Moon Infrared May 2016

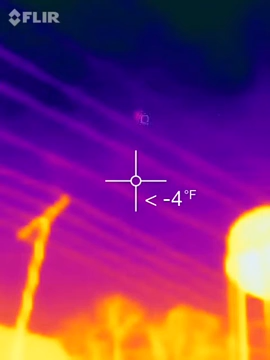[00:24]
It's like flaring in the shadow. Yeah. What the fuck? And the power lines don't change the temperature at all. I don't know. I mean it is flaring off the left side, right? Yes. Like extremely off the left side. Yeah, like opposite side. And it's blinking. It's blinking with a beacon. What the fuck? Is it blinking at regular intervals? I don't know. We're recording. Let's find out.
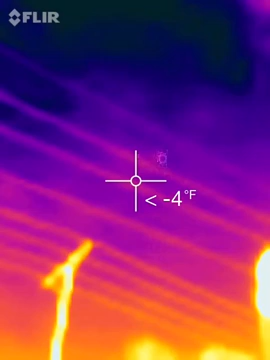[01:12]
There are no clouds in the sky right now. It is literally as clear as it could possibly be. Yeah, it's about as clear as it can be. But something is blocking our view of the moon. And it's blinking on the wrong side. And the temperature doesn't change when you go. No. But it did when I did this the first time. It did when you did the first time. Yeah, that's what you did the first time. Yeah. Is that it jumped up by like 10, 12 degrees. Yeah. That part actually is hot.